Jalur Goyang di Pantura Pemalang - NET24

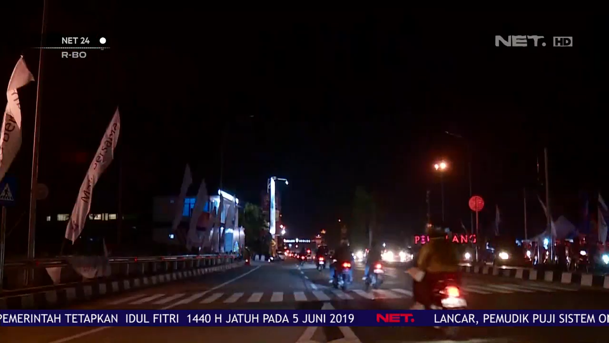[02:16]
Lancar sih, cuman banyak bergelombang Jalannya masih bergelombang juga penerangan juga Kalau udah malam kayak gini memang kurang Kurang Berangkatnya tadi jam berapa?